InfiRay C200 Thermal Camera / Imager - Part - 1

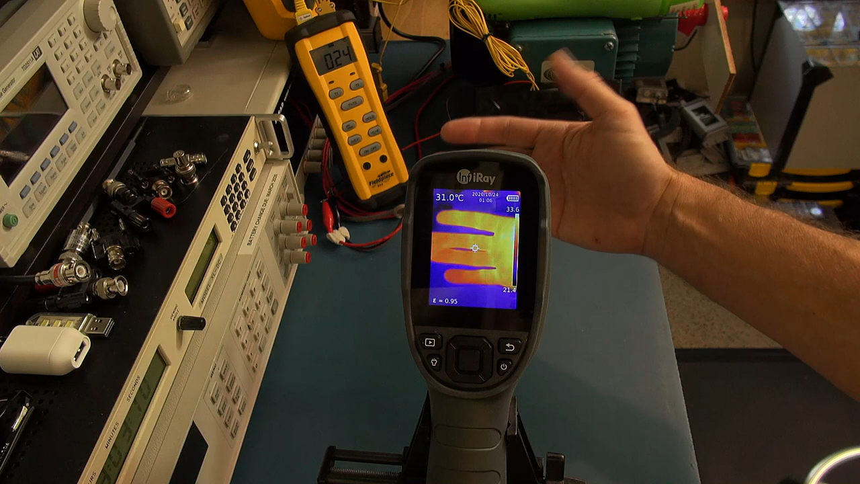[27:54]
On screen: spot 31.0°C
Some of them are shutterless, but this one has a shutter, which will, there we go. It just froze there. Microbellometers have to do a uniformity check across all the pixels. And they do that by closing the shutter, having a black body, taking a picture, and then calibrating so they get uniformity across the sensor.
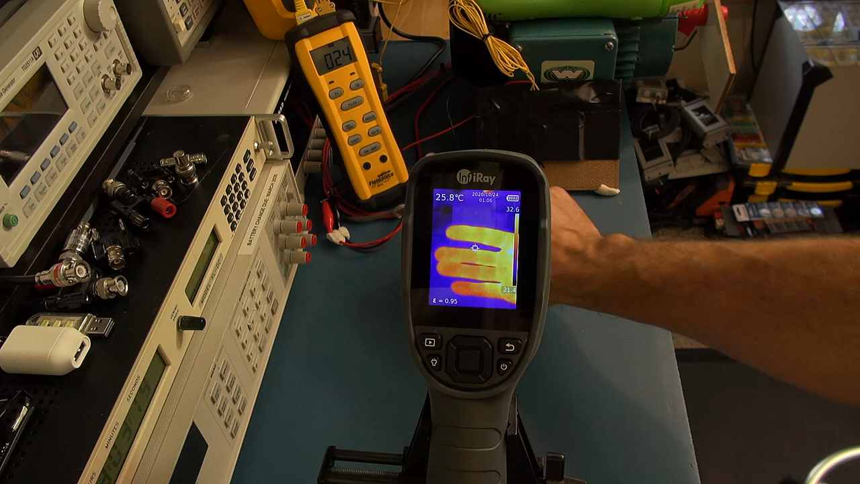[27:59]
On screen: spot 25.8°C
So for one, just note the resolution. You're not seeing any visual picture.
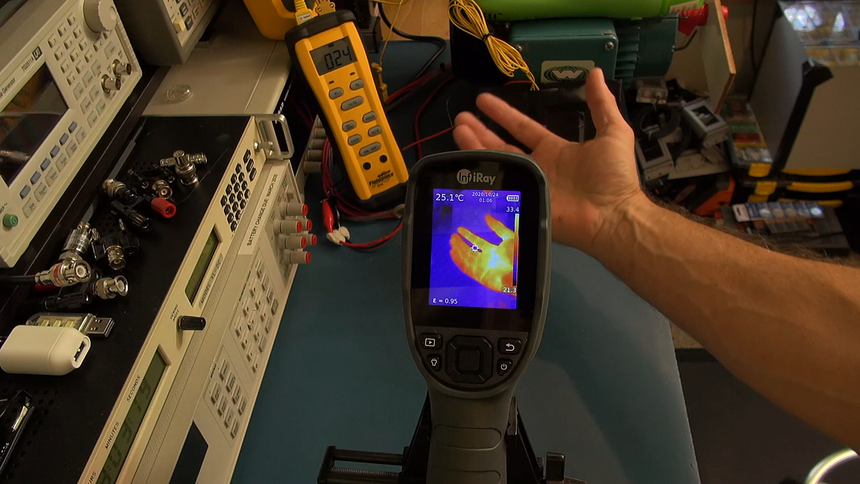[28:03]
On screen: spot 25.1°C
Many cameras need to actually blend in a visual picture with a thermal image to get this kind of representation. But the resolution that this camera is at, you get a really good picture just with a thermal image, image, even without the visual representation. So as I look here, I'm pointing right at the temperature probe measurement. And we have got 23.5 on the camera.
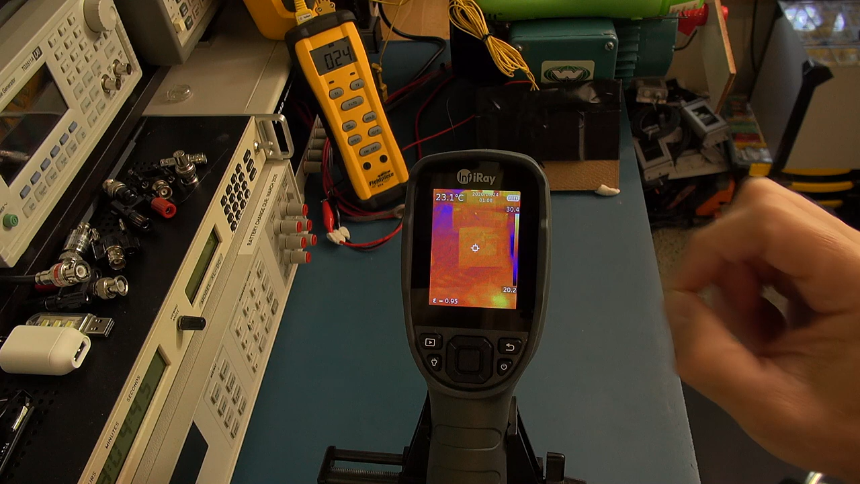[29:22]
On screen: spot 23.1°C
a very quick temperature touch and still measure. Like for instance, my handprint. So if I take my hand out of the picture, so I'm not messing up with the palette, the range that the palette is doing, you can still clearly see my handprint there a fair time after I've gone and removed my hand. Right.
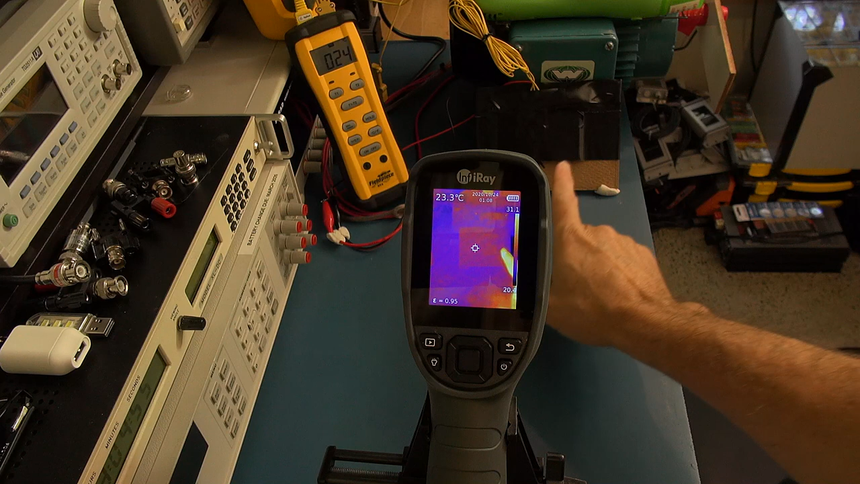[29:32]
On screen: spot 23.3°C
So now what I'm going to do, I'm going to start putting a very low current through these Peltier elements. And then I'm going to set up on the thermometer over here, I'm going to set it up so we can see the temperature differential.
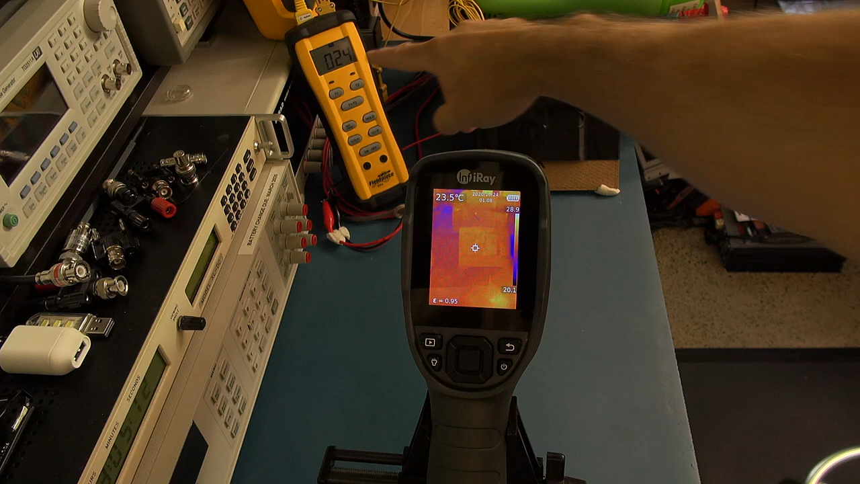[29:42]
On screen: spot 23.5°C
So the difference between one probe versus the other.
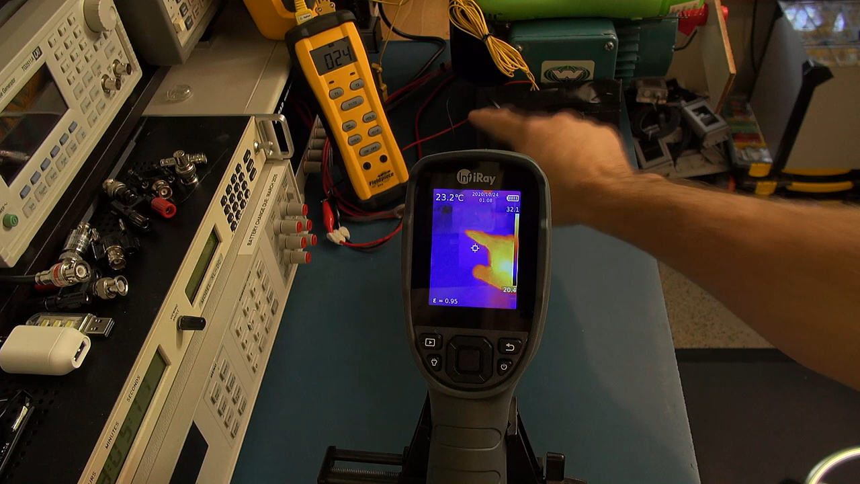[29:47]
On screen: spot 23.2°C
Now, let me just bring you in a little closer so that you can see the resolution in this camera.
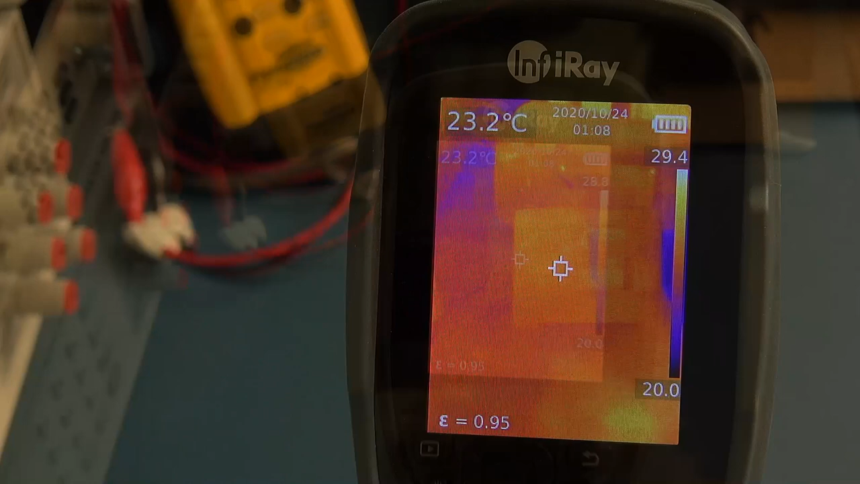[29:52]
On screen: spot 23.2°C
So if I bring you in and you can have a look at how clearly you can see the lines on my hand.
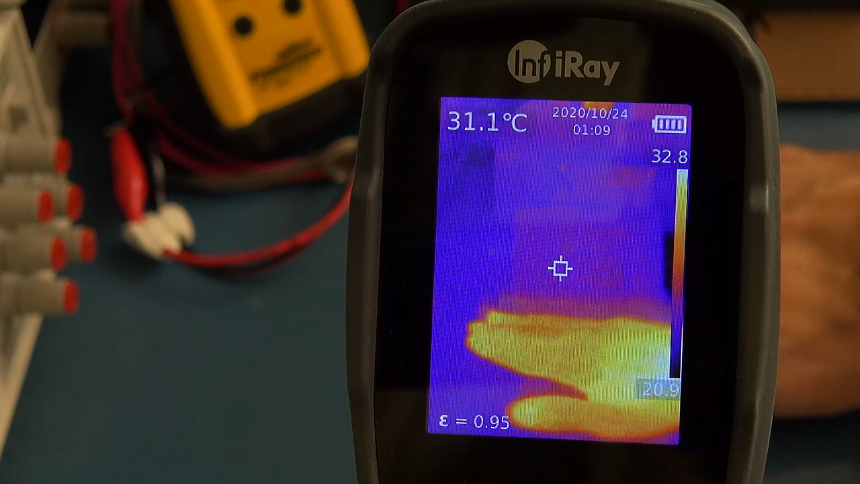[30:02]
On screen: spot 31.1°C
And again, if I go and put my hand down and remove it, you can see how easily it picks up that thermal image of where I placed my hand.
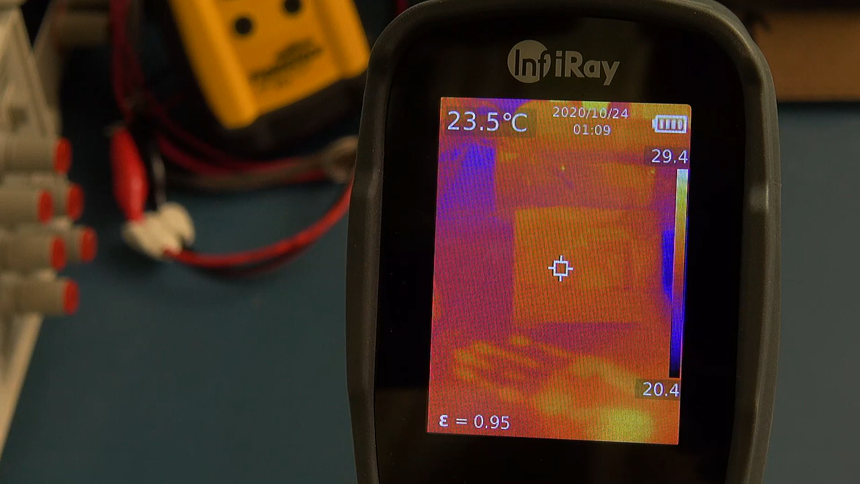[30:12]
On screen: spot 23.5°C
And because it is that sensitive, it'll be able to see that image for a long time. It can still see that temperature differential of where I placed my hand. Right. So for this test, I need to be very careful. It's very easy to upset things. On the thermometer over here, we've got T1 minus T2. So at the moment, down to the first decimal, there's no temperature difference between the two probes, which are sitting on the two Peltier elements, either side of the line.